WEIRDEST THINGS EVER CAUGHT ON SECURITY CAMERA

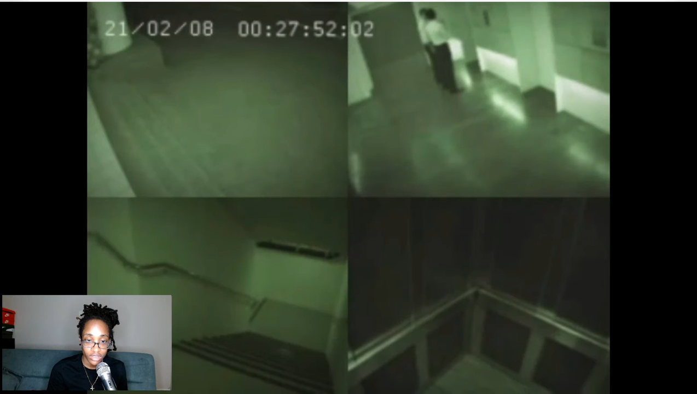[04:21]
And just as the two workers get out of the elevator, a weird figure appears behind, and the camera malfunctions. Okay, the two people are in there.
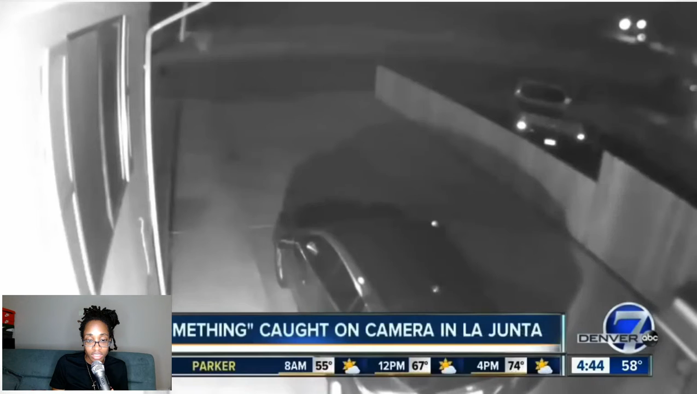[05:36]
Even though this could be fake, even a lot of news sites reported on this footage. A security camera from La Junta caught what looks like an alien that probably lost his spaceship and doesn't look like it's easy to gravity.
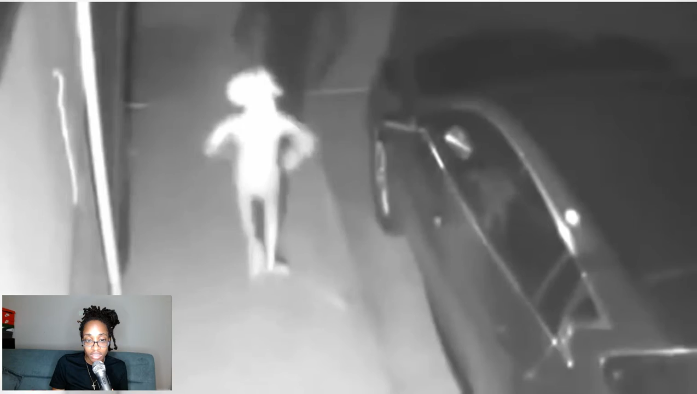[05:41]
Aliens aren't real? Let me find out.
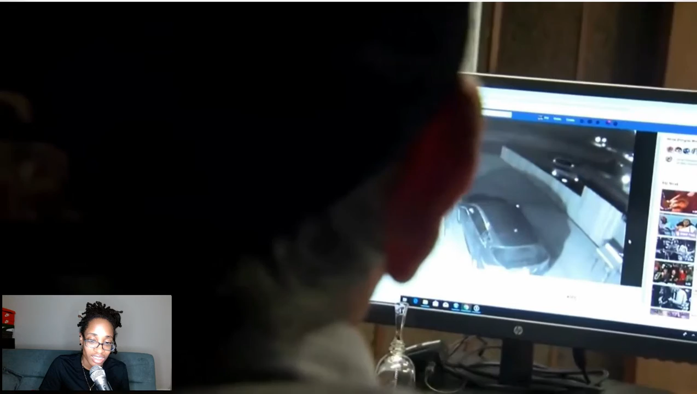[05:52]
With the average ATM holding around $50,000 to up to $200,000, they've become a target of things that are likely to be stolen.
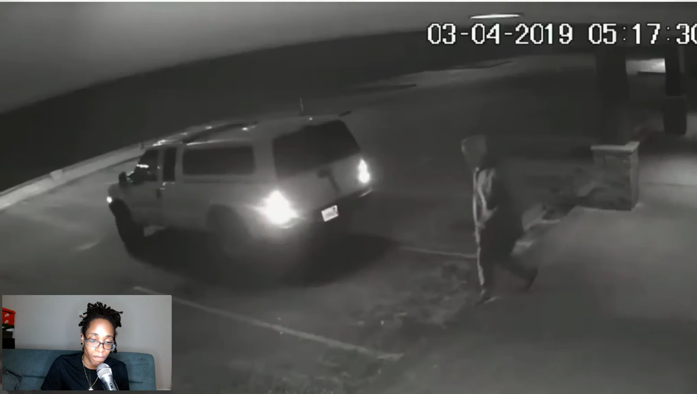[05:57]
A man for some reason thought that taking a forklift to an ATM would be smart, but didn't realize that forklifts are incredibly slow.